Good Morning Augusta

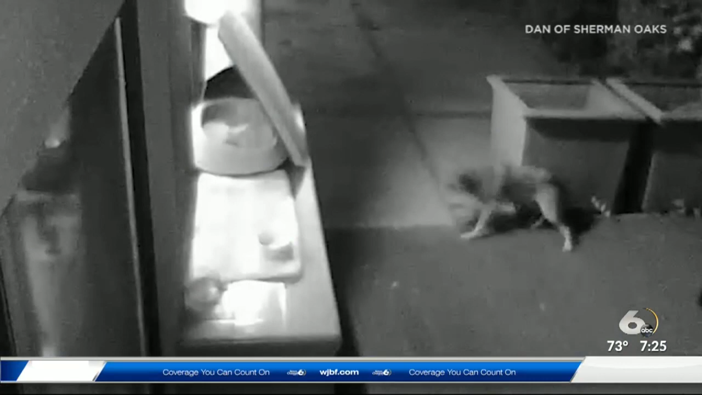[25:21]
and it's all caught on video great kitty as he's known may look cute and playful but
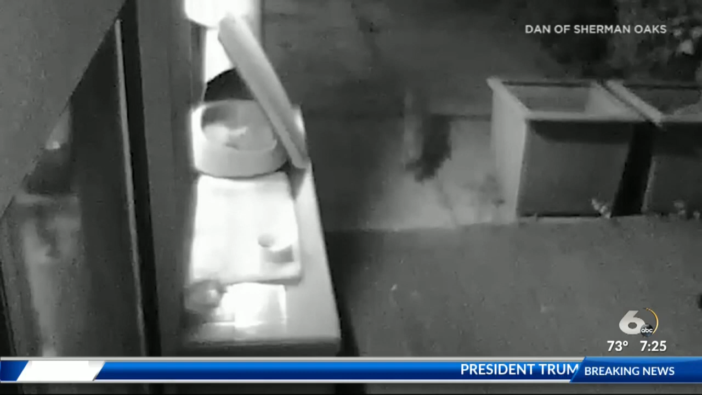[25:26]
coyotes better beware security cameras captured a confrontation recently at his home neighbors say